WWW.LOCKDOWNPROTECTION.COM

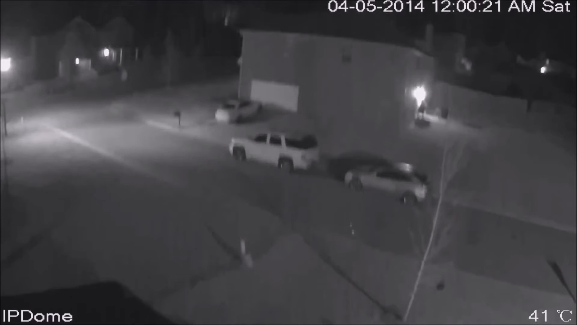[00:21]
We provide real-time, high-definition video surveillance that you can see over your smartphones, tablets, and computers from anywhere in the world.